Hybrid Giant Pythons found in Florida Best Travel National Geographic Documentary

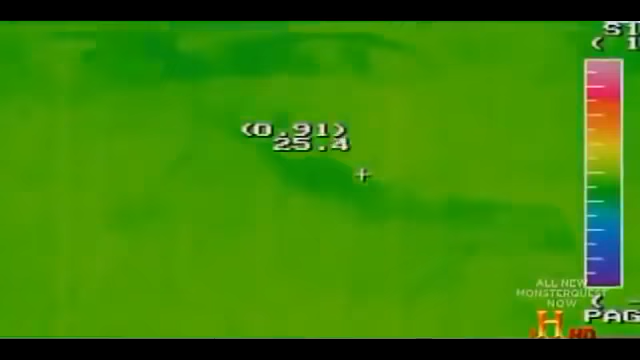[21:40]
Try to cut down the false readings.
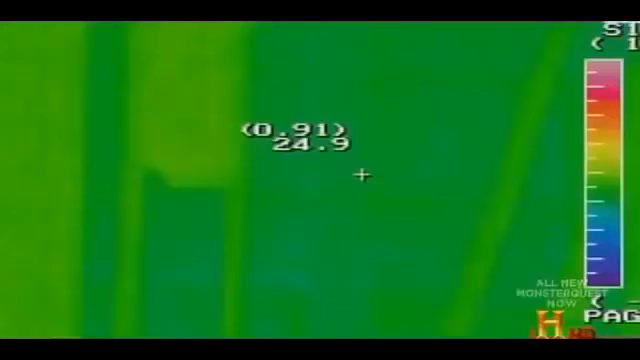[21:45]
Here's another entrance to the duct system down here, low.
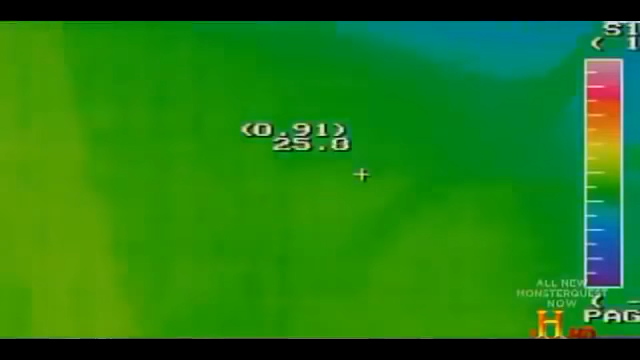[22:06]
I'm not catching nothing here yet.
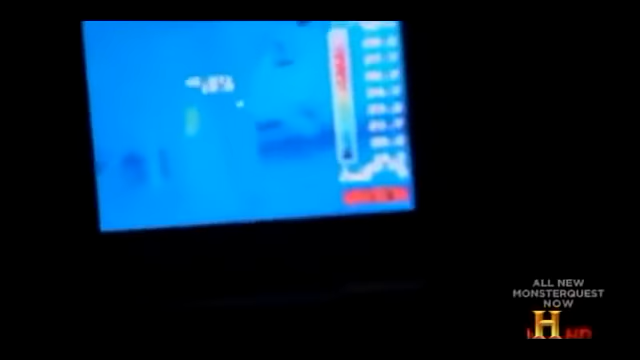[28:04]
There, there's something. Wait a minute. What is that, a rat?
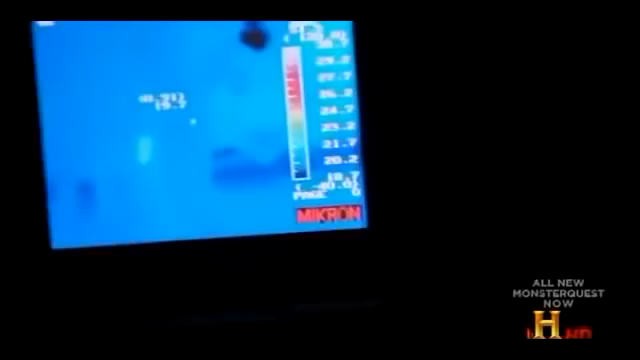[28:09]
A cat? That's moving off. A raccoon?